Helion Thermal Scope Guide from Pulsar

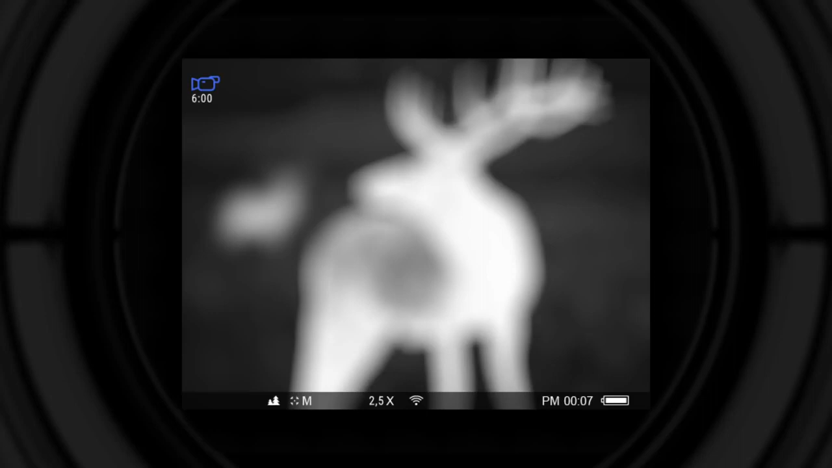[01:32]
This procedure is done only once.
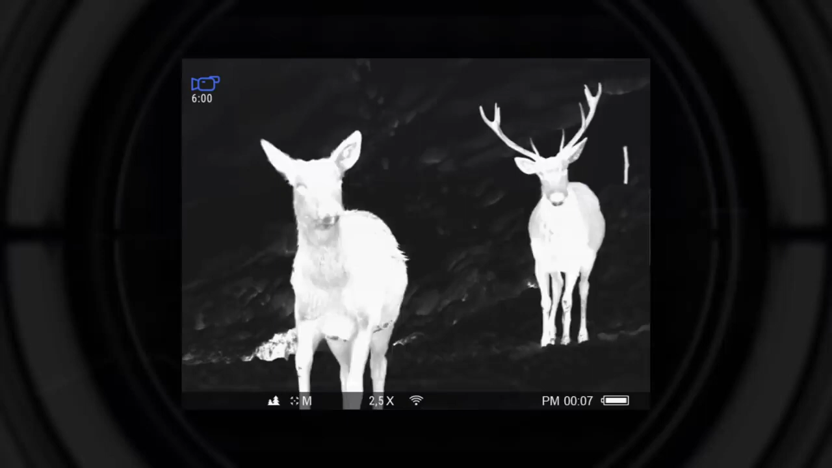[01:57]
During calibration the image freezes for a short time and a clicking sound is heard.
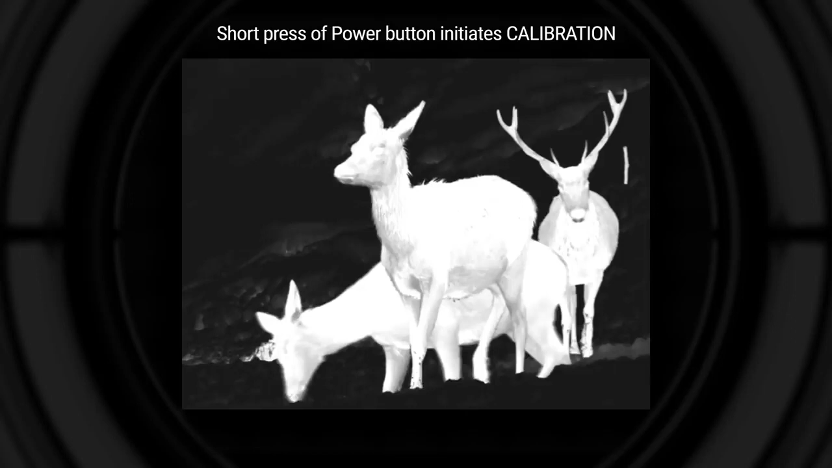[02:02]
Long press for less than 3 seconds. Turns the display off.
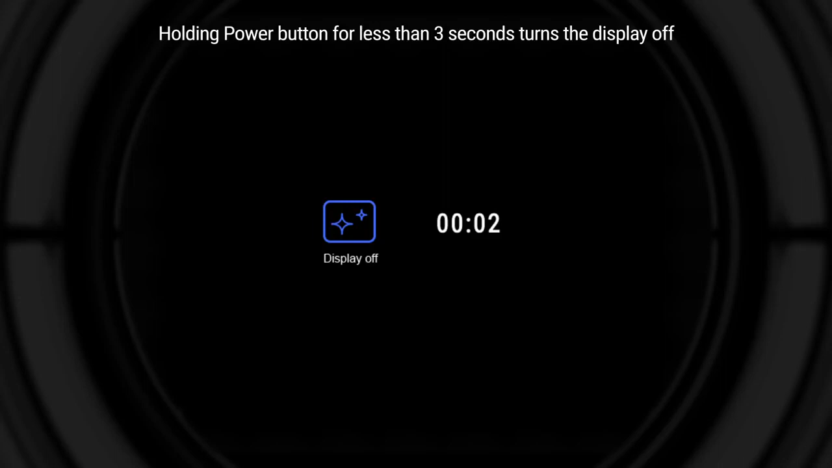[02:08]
Display off sign will appear on the screen. Long press for more than 3 seconds. Powers the unit off completely.
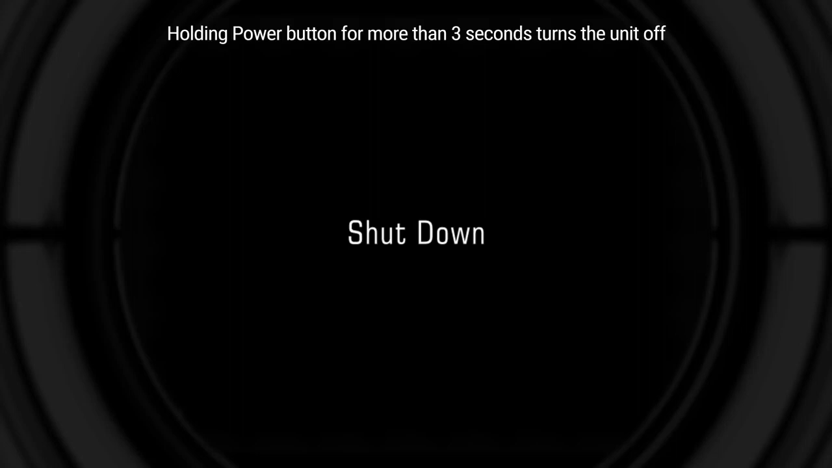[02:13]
One short press of a navigation up button switches between hot black, hot white color palettes.
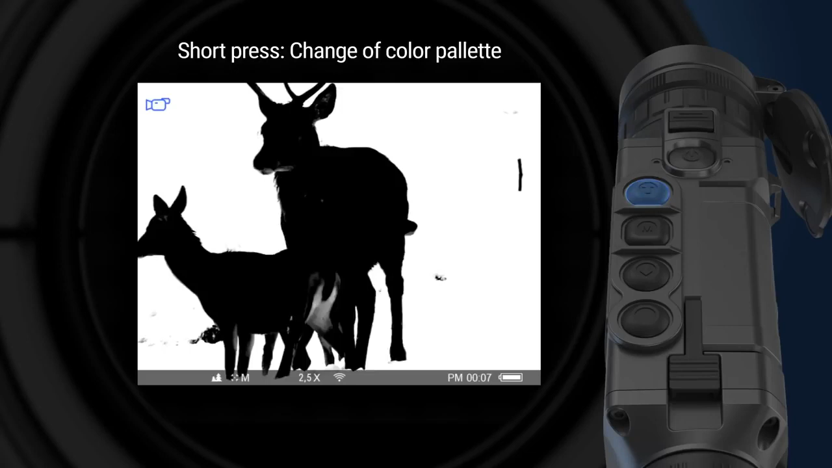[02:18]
In case when thermal imager is in color mode, the hot white palette is activated.
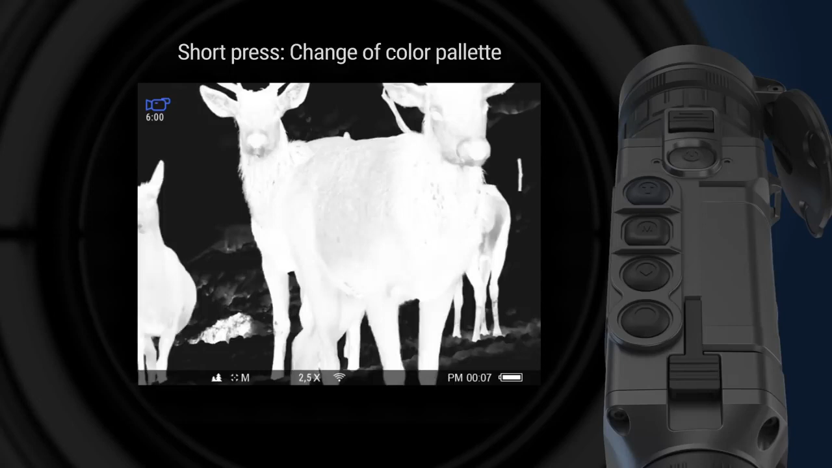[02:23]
Long press of up button activates and deactivates Wi-Fi in the unit.
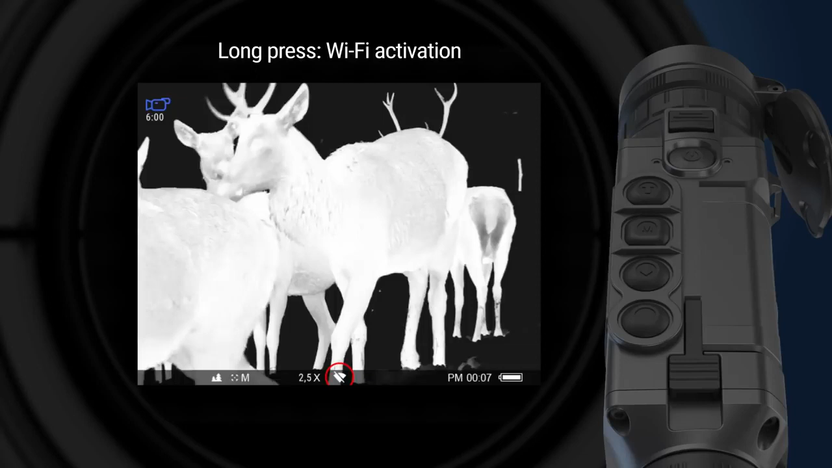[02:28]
The Wi-Fi icon under the screen will change when the button is pushed.
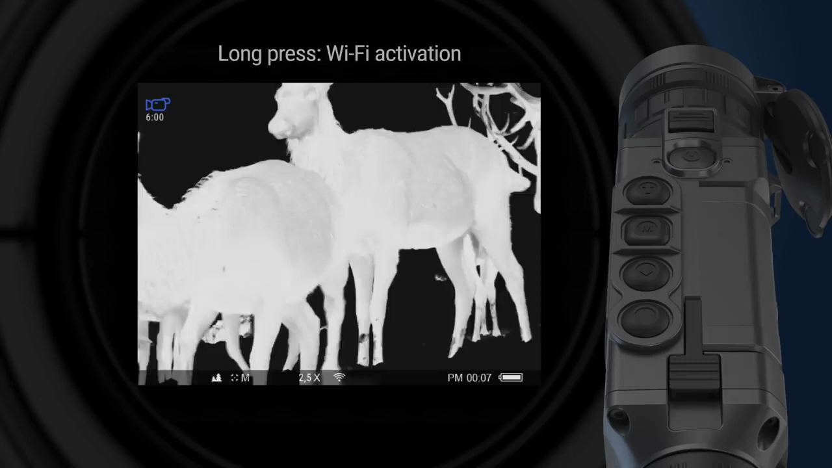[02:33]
Short press of navigation down button activates digital zoom. Zoom is performed in steps progressively up to the highest zoom factor and then gets back to 1x zoom.
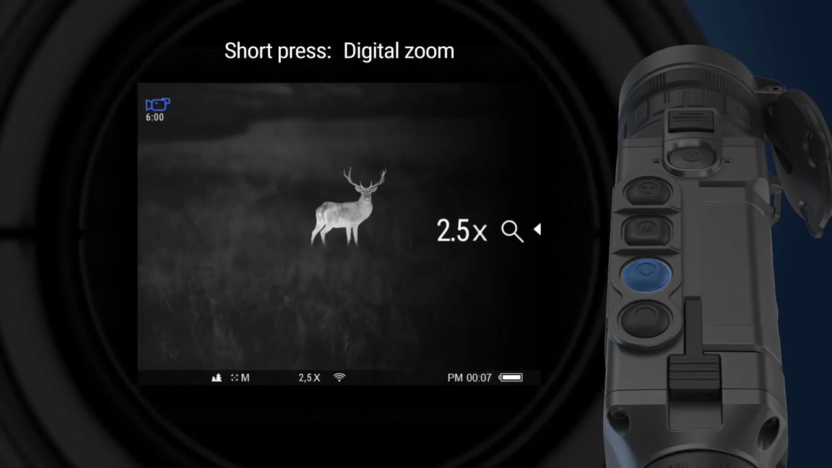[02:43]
Long press activates picture in picture function. The second small image with magnification appears on the screen. Long press of record button allows switching between photo and video recording mode.
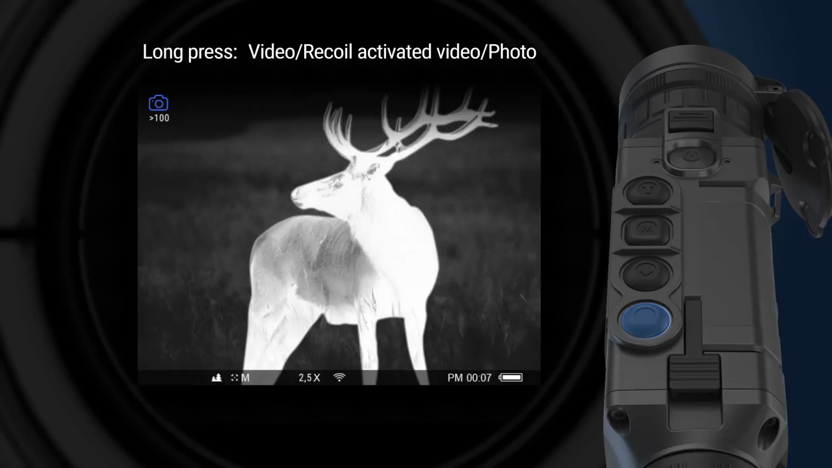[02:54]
The respective icon is shown on the top left corner of the screen. Short press depending on selected mode activates video recording or takes photo.
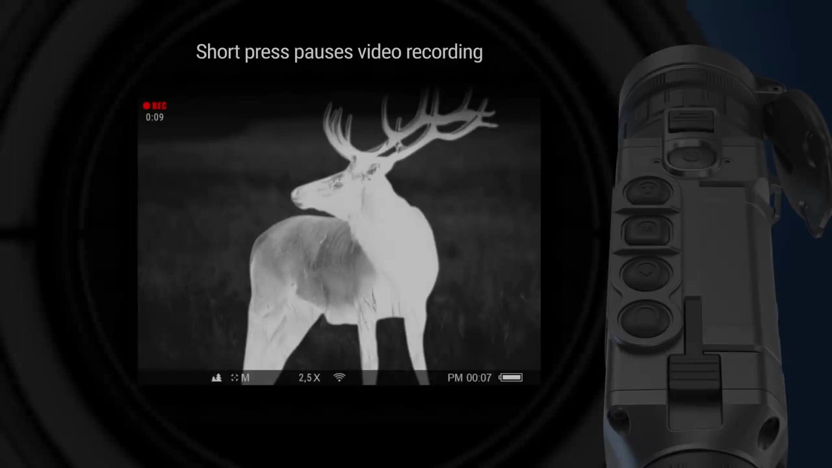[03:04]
When video recording is active, short press of record button pauses the recording. Long press of a record button stops the video recording. Menu button can be used for accessing two menus, hot menu and main menu.
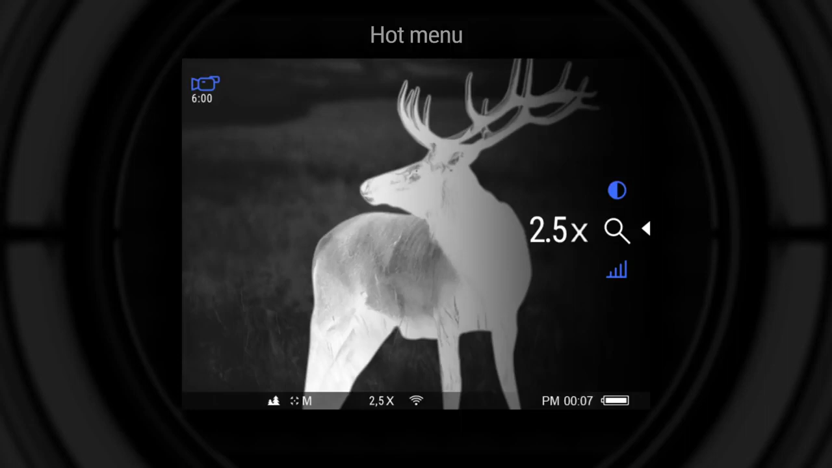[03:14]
Short press of the menu button activates hot menu in the right part of the screen. To switch between the settings in hot menu, push the menu button repeatedly. The following settings will be available. Zoom. Rangefinder. Brightness.
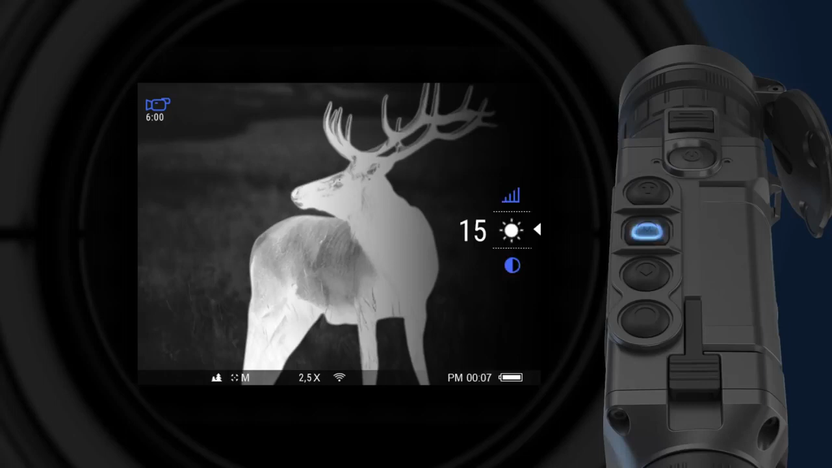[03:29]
Contrast. Each individual setting can be adjusted with the help of up and down navigation buttons.
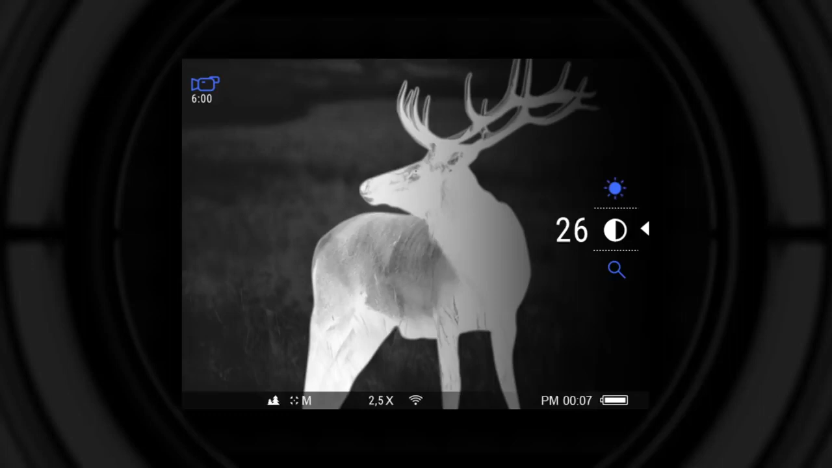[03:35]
Stadium metric rangefinder measures the range of the object with a known height. To do that, the object should be placed between two lines on the screen. When it is necessary, the lines can be moved closer or further away from one another to fit the object's height.
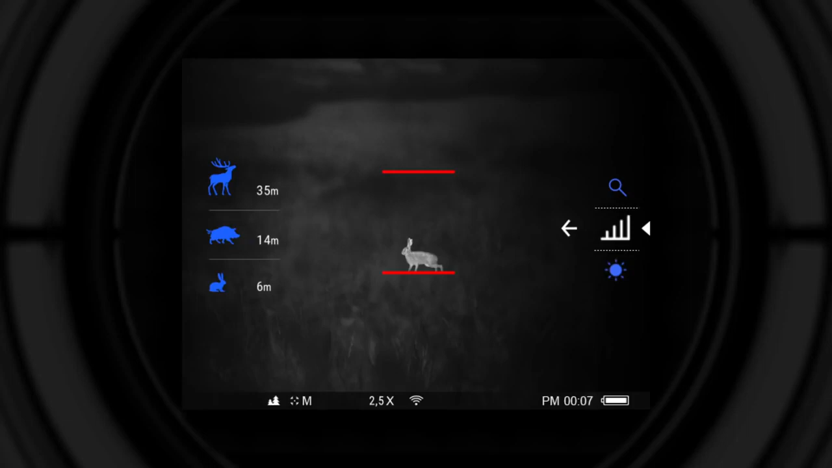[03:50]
Three objects are available for reference. Hair. 0.3 meters tall. Wild boar. 0.7 meters tall. Deer. 1.7 meters tall.
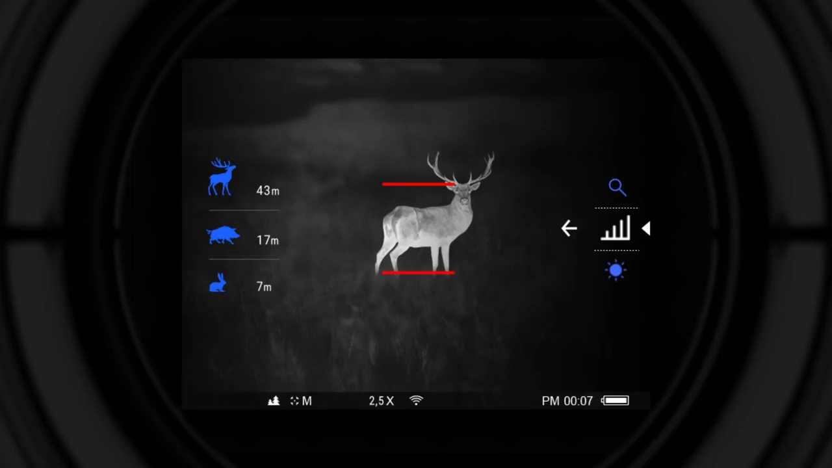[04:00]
To enter the main menu of the unit, it is necessary to press and hold the menu button. Navigation between the functions is performed with the help of up and down navigation buttons. The following settings are available in the main menu. Wi-Fi activation. Observation modes. Forest. Rocks. Identification.
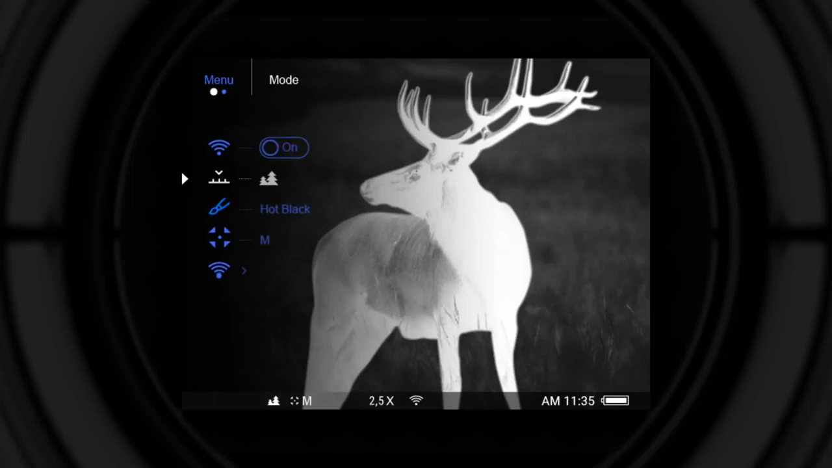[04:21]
Color modes. Black hot. Hot red.
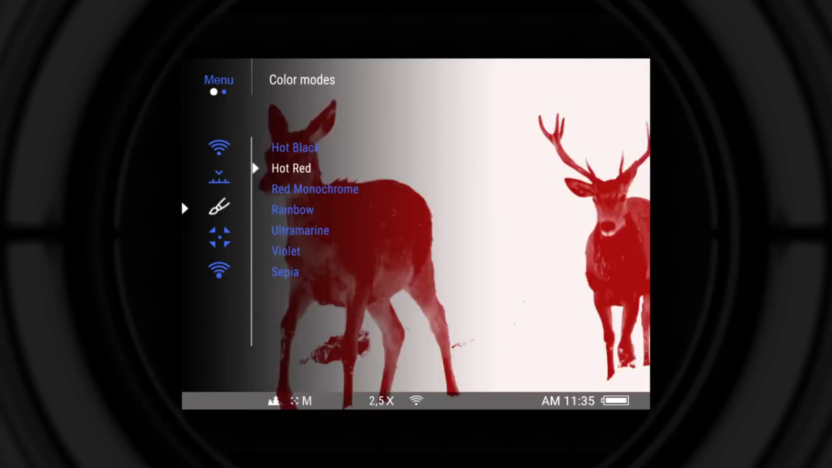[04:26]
Red monochrome. Rainbow.
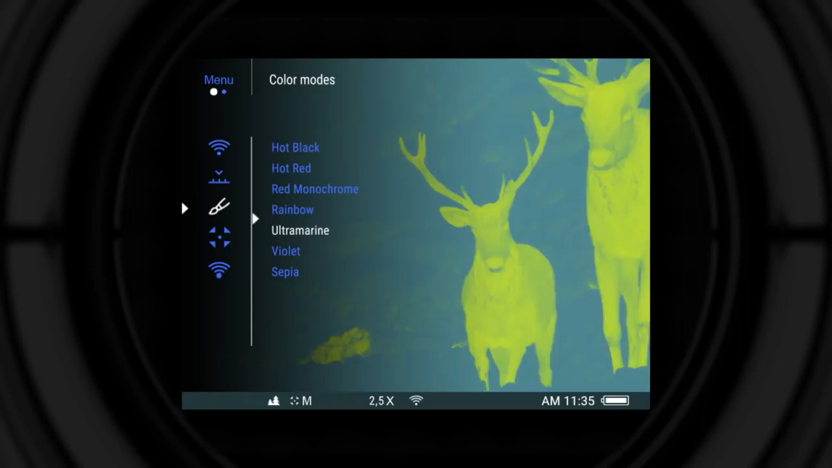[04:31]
Ultramarine. Violet. Sepia. Calibration modes. Automatic. Semi-automatic. Manual.
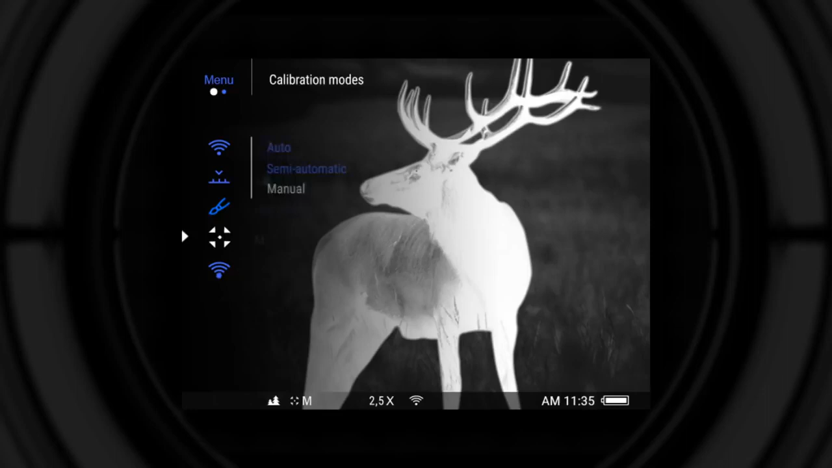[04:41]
Wi-Fi settings. Wi-Fi network password setup.
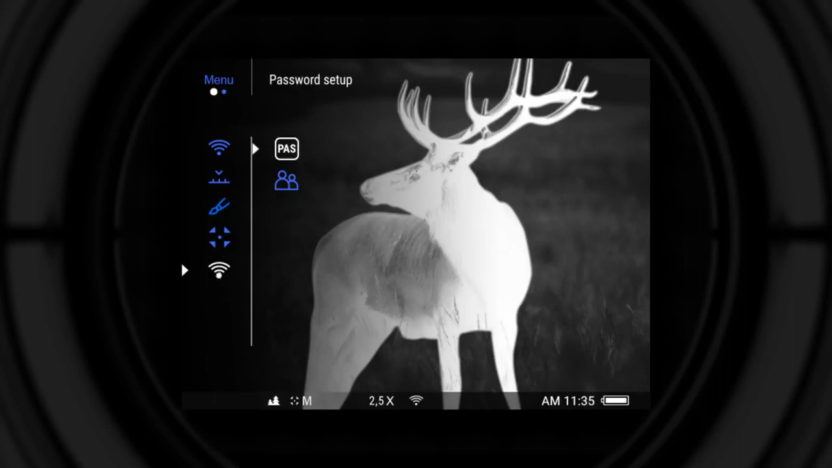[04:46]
Access level setup. Owner or guest. General settings.
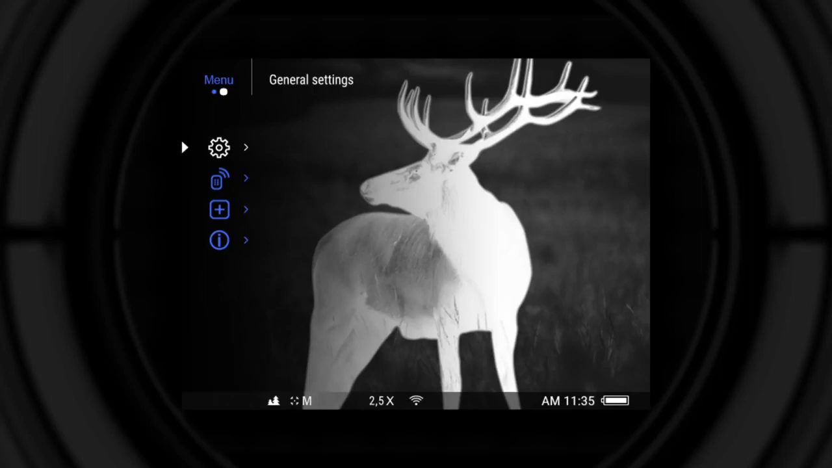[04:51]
Language. Date. Time.
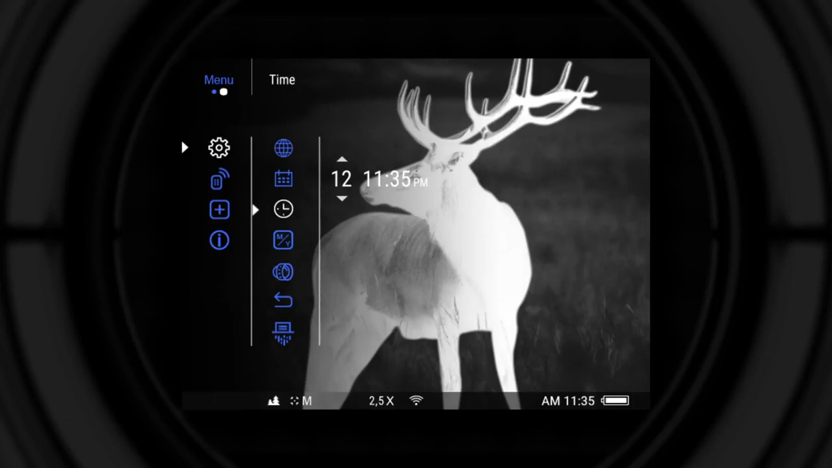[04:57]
Meters or yards. Objective lens setup. Default settings. Memory card formatting. Remote control.
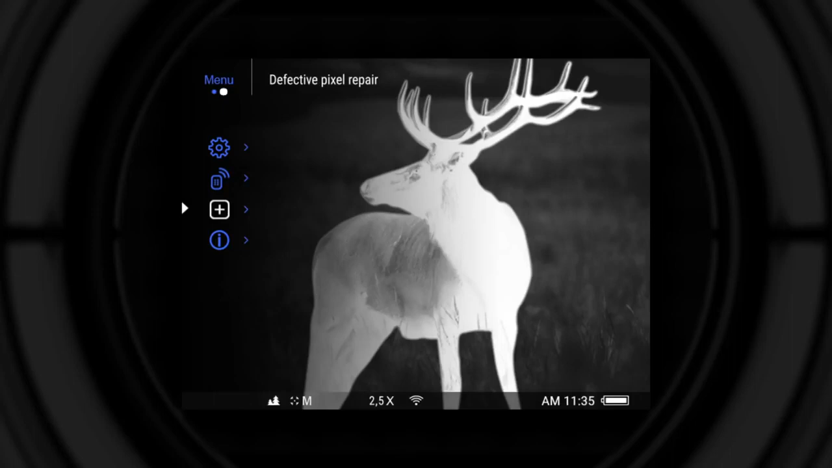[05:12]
Defective pixel repair function. Device information.